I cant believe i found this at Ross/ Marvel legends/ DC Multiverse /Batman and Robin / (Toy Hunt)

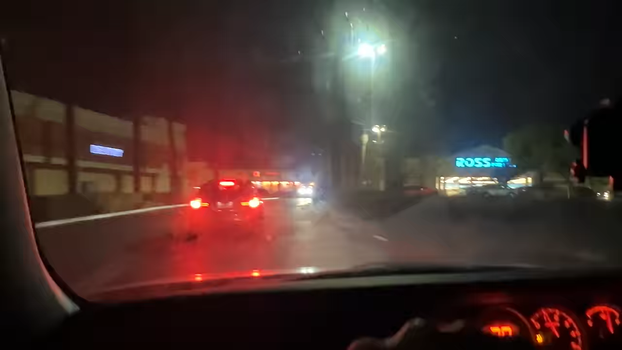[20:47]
All right, gonna head into yet another Ross, and then Burlington's right next door.
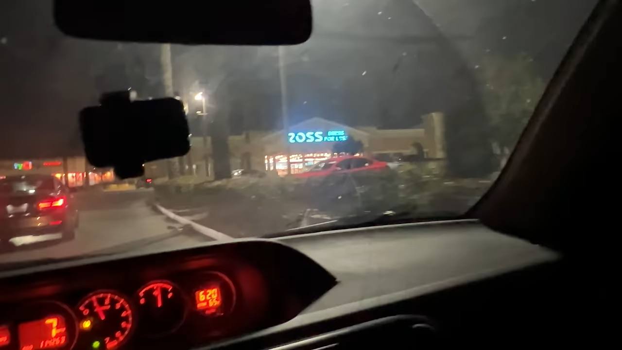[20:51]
I don't know if Burlington's getting any new stuff, but definitely Ross.
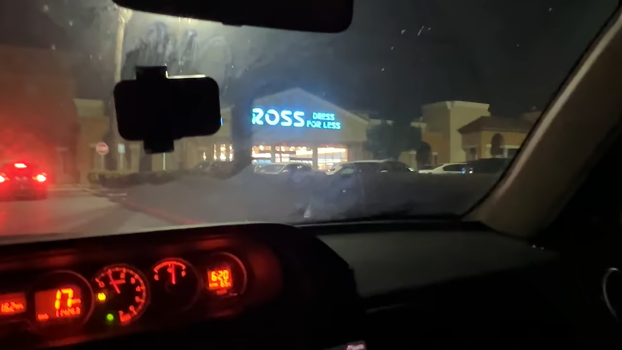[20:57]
So let's give it a shot. Now this is the Ross where I came and I found all of those gold label Catwoman figures.